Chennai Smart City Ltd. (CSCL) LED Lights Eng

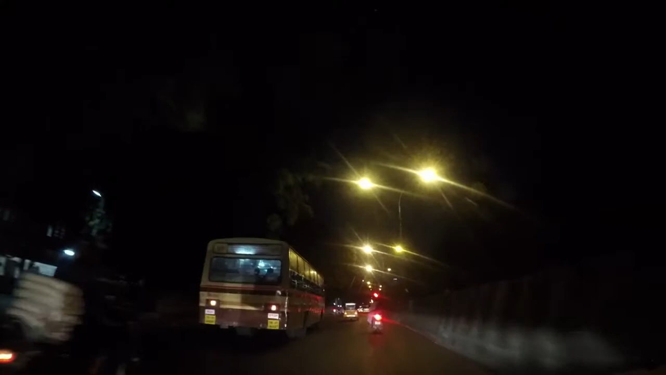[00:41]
Until recently, sodium vapor lamps were used as streetlights to illuminate the streets.
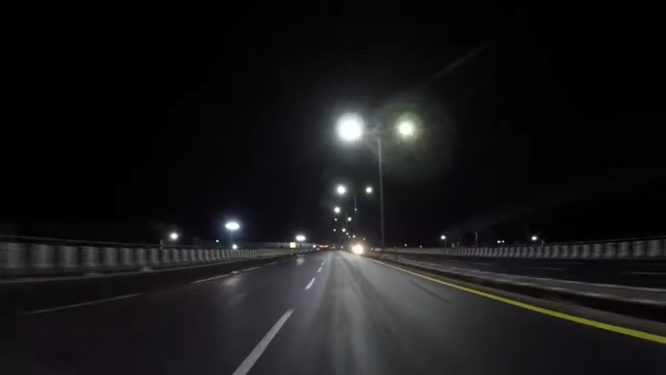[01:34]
GCC has converted 1,772 sodium vapor lamps with LED lamps and stood as the pioneer in the country.